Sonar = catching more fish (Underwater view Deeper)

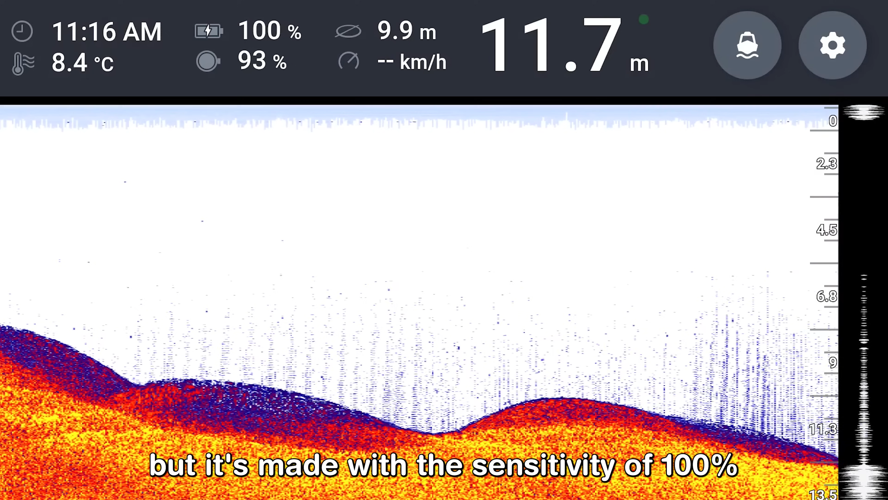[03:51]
On screen: depth 11.7 m, water 8.4°C
The next scan doesn't look too strange but it's made with a sensitivity of 100% and a 47 degrees beam. The diameter of the scan is roughly 10 meters.
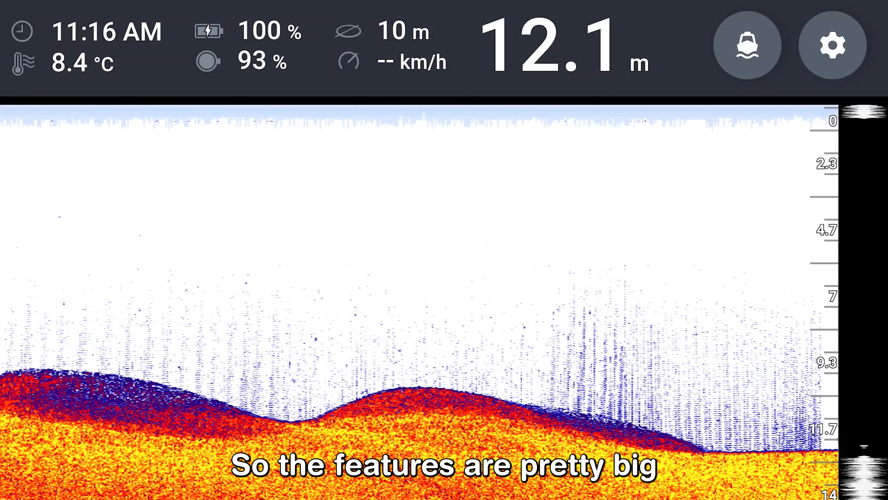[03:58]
On screen: depth 12.1 m, water 8.4°C
So the features are pretty big if you interpret the data. These things are blocks of clay.
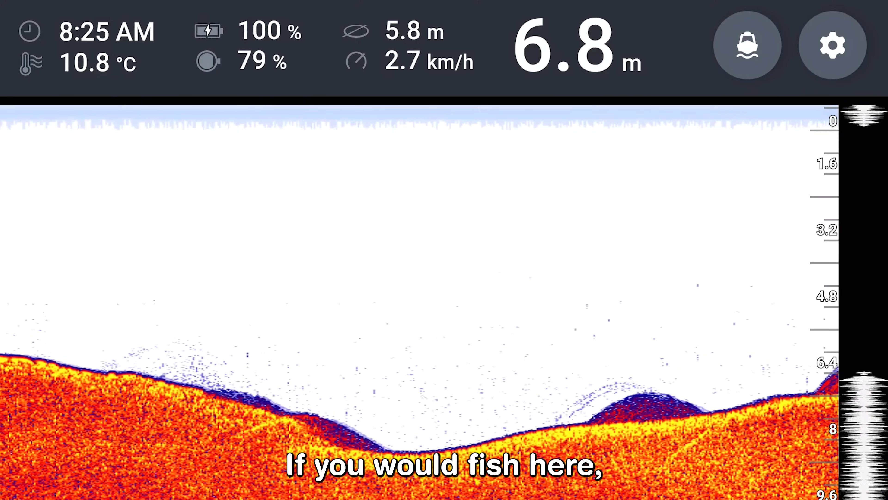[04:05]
On screen: depth 6.8 m, water 10.8°C, speed 2.7 km/h
As you would fish here we would highly recommend you placing the rig
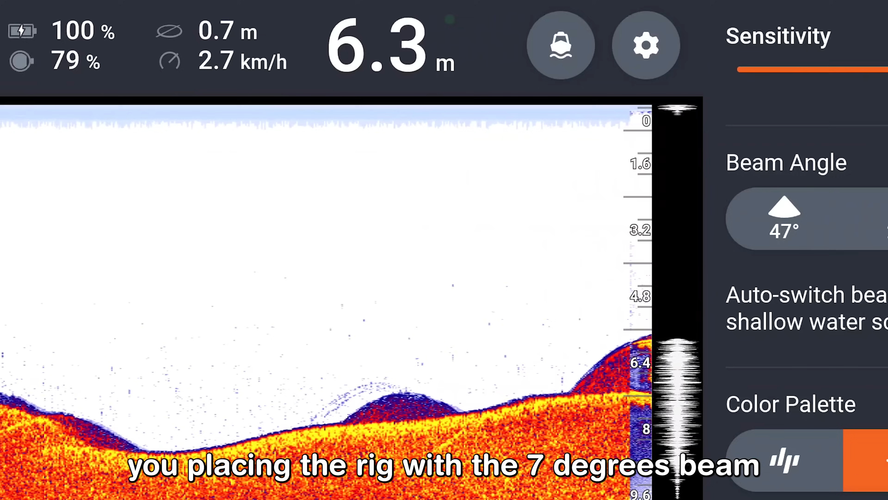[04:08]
On screen: depth 6.3 m, speed 2.7 km/h
with a 7 degrees beam in order to have a smaller diameter and a more precise image of what is happening right under your sonar.
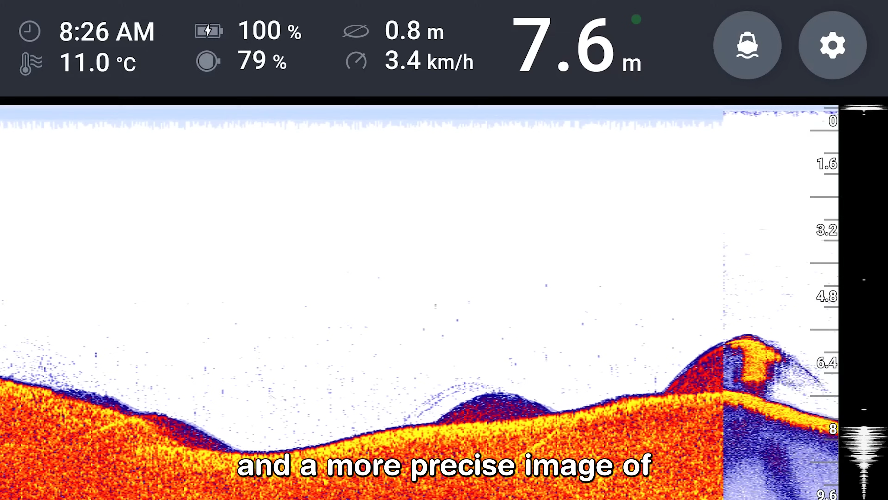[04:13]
On screen: depth 7.6 m, water 11.0°C, speed 3.4 km/h
We have been diving near these obstacles and carp and other species like to be around those features.
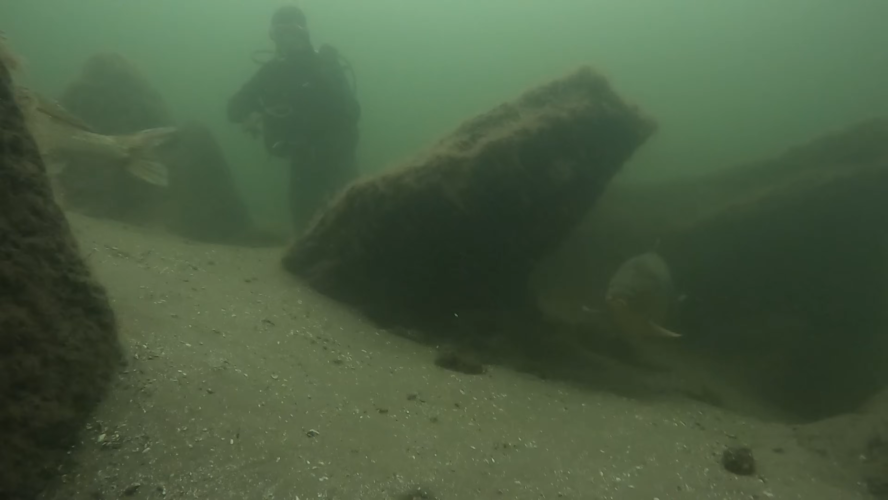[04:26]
Even at Lake Bled we found a sander close to similar blocks of clay.
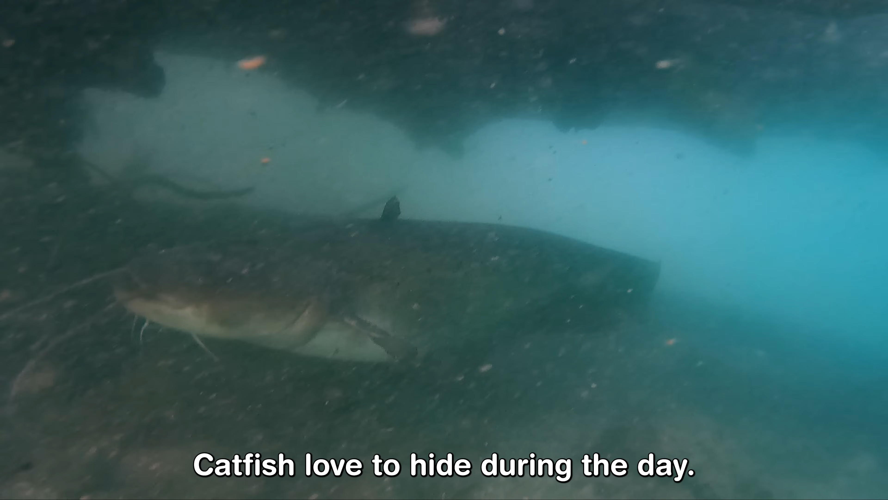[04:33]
Catfish love to hide during the day. They like to be around snacks or under platforms.
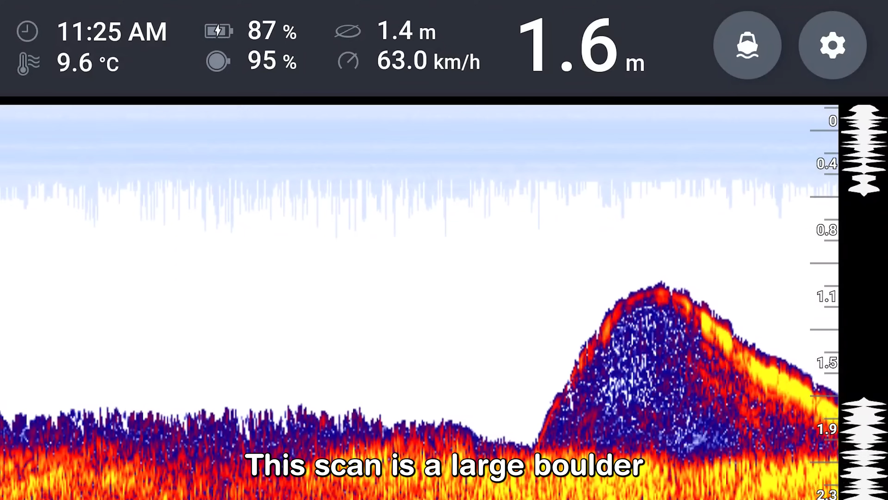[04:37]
On screen: depth 1.6 m, water 9.6°C, speed 63.0 km/h
This scan is a large boulder and the catfish of more than two meters long is just chilling there.
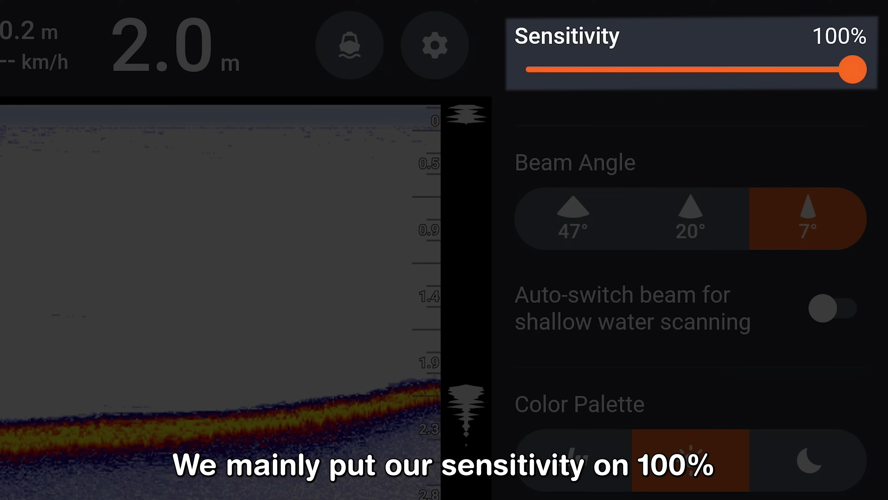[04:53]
On screen: depth 2.0 m
We mainly put our sensitivity on 100% because there's not much noise in the water and it's a clear lake.
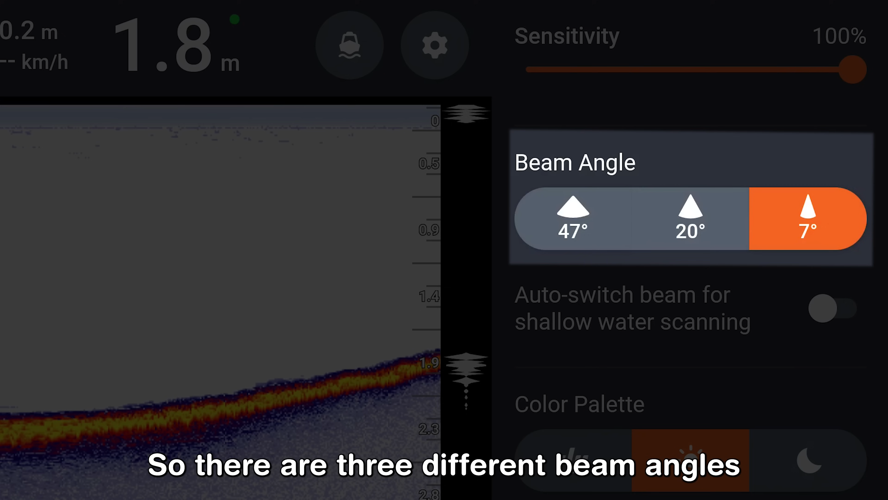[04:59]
On screen: depth 1.8 m
So there are three different beam angles the 47
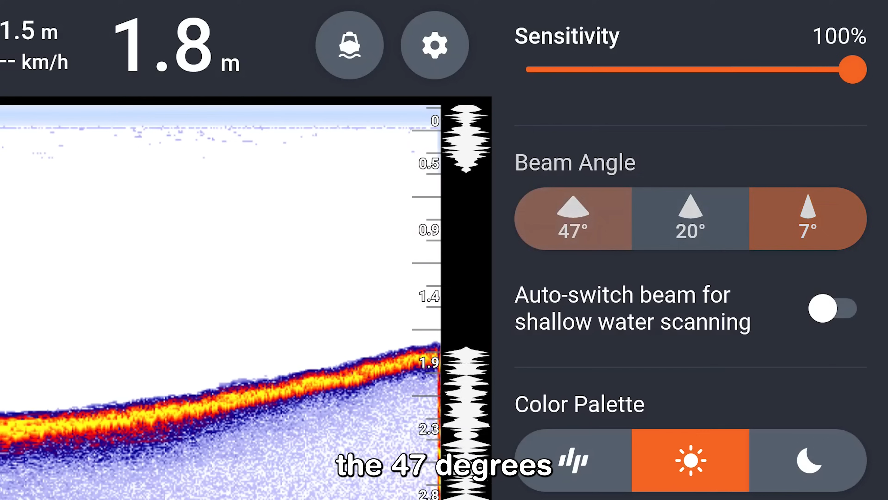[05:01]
On screen: depth 1.8 m
degrees 20 degrees and 7 degrees and we mainly use the 47 degrees to scan a larger area because
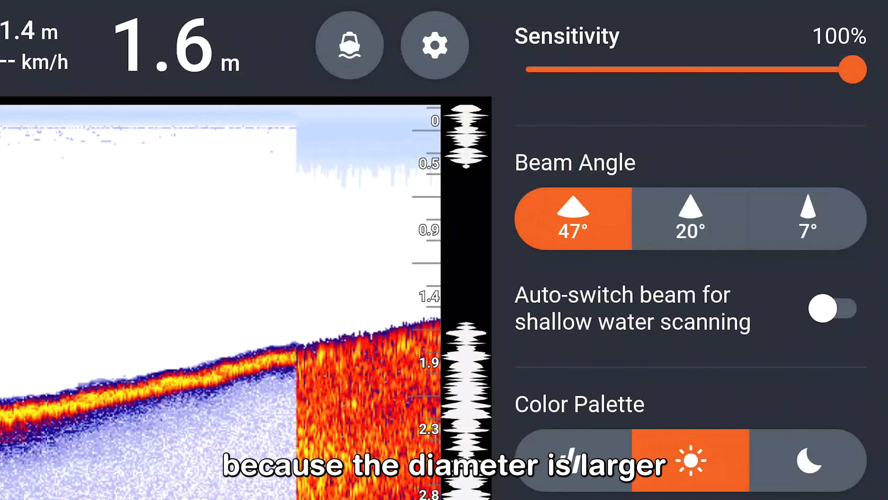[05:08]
On screen: depth 1.6 m
the diameter is larger which gives you more information about what is happening under you.
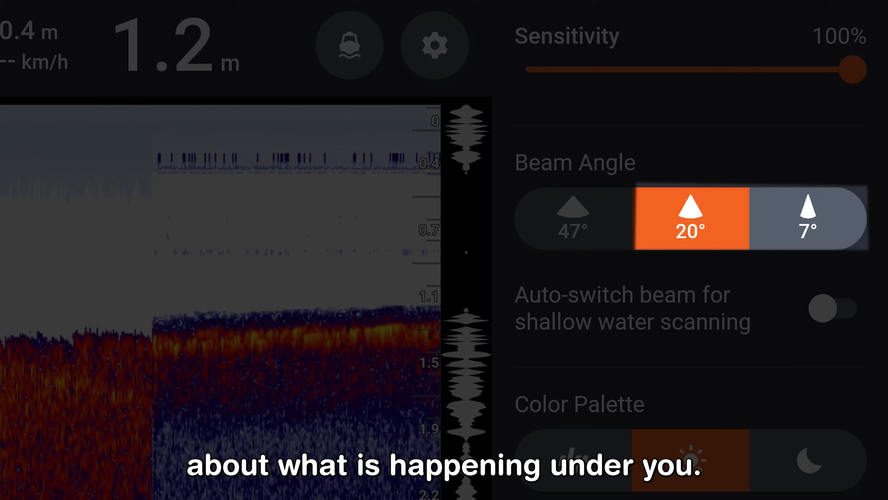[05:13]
On screen: depth 1.2 m
Then we use the 27 degrees beam to determine the hardiness of the bottom and for placing a rig we use a 7 degrees beam because it has a smaller diameter and it's right on your sonar.
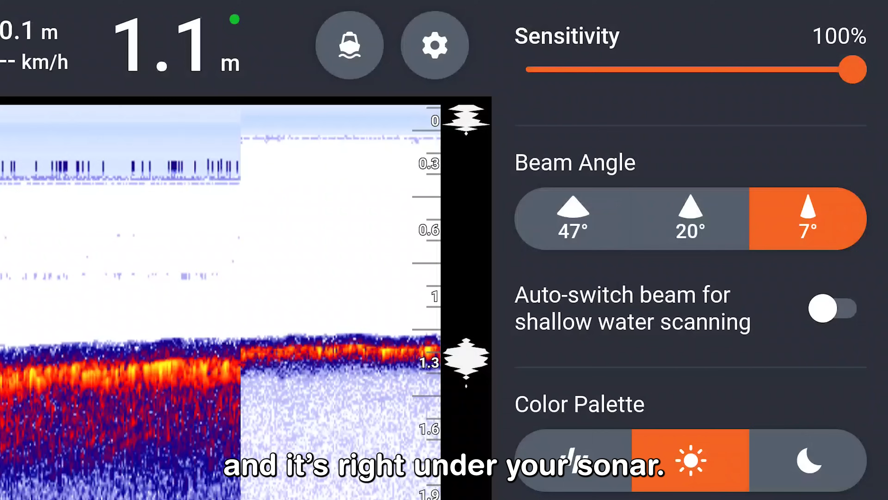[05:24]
On screen: depth 1.1 m
There are three different color palettes and we prefer to use the day color
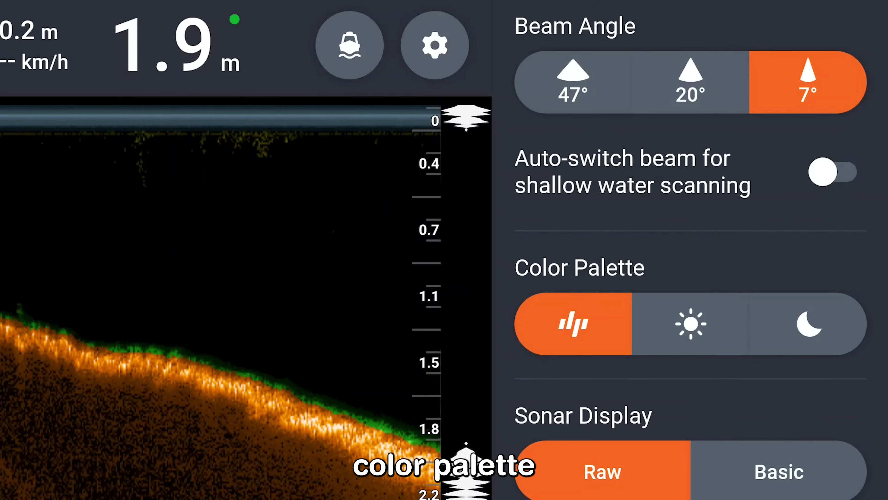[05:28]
On screen: depth 1.9 m
palette because it distinguishes the colors better than the other ones. So the bottom hardiness is easier to distinguish on this palette.
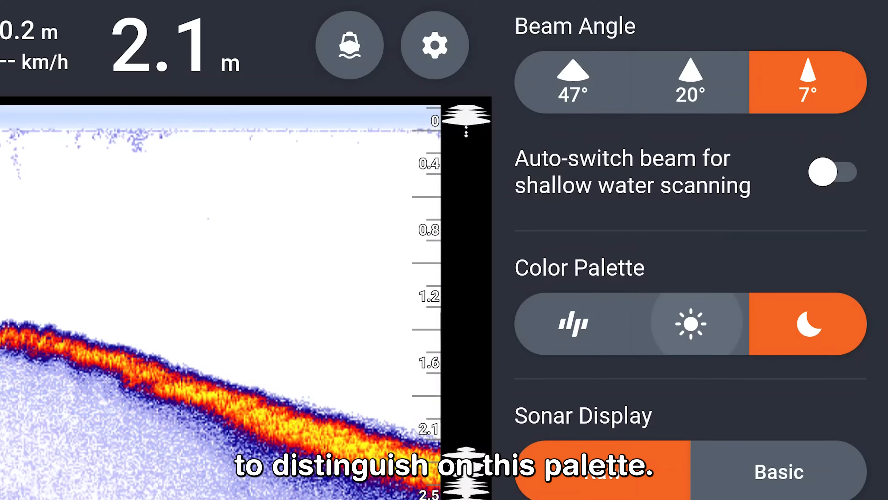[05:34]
On screen: depth 2.1 m
For example a bright yellow color indicates a hard bottom and a purple blue color is more soft.
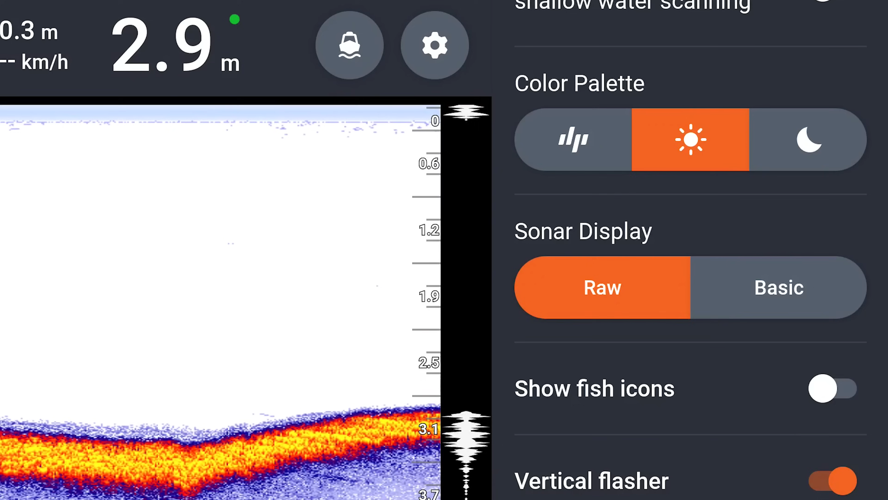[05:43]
On screen: depth 2.9 m
Then you can choose to use the raw sonar display and the basic sonar display and we always use the raw
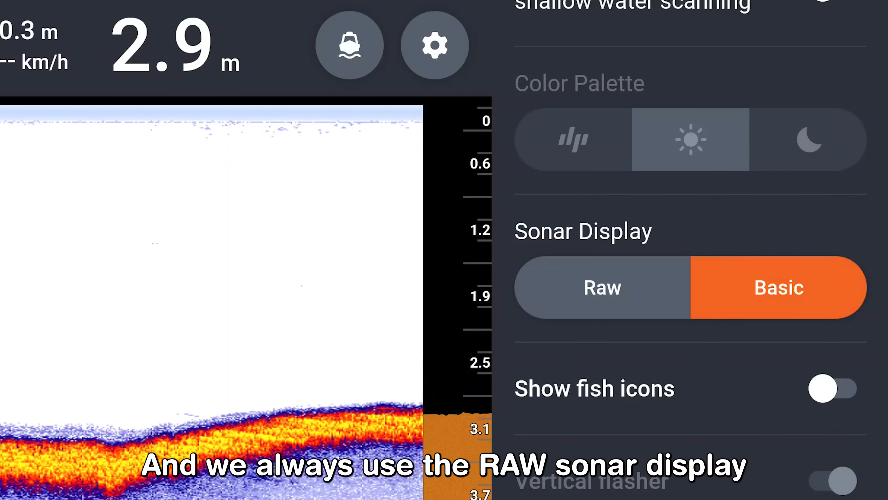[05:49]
On screen: depth 2.9 m
sonar display because this one provides you with way more information than the basic one.
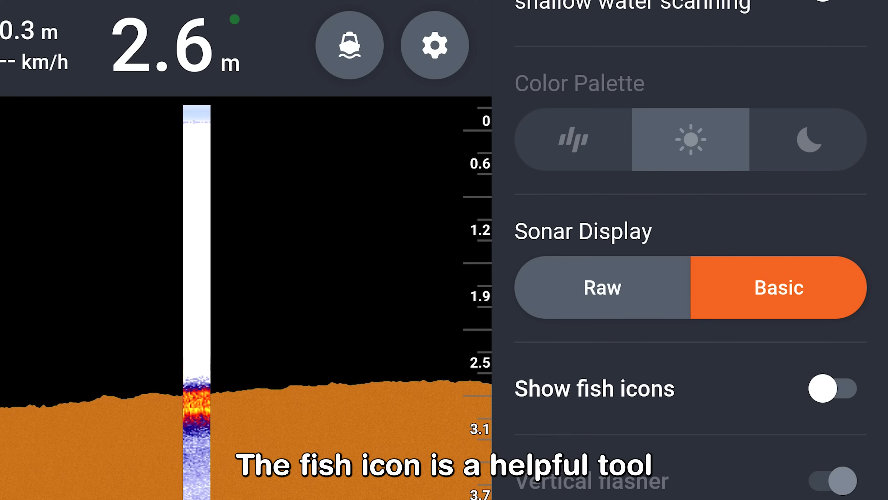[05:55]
On screen: depth 2.6 m
The fish icon is a helpful tool when starting with the deeper sonar.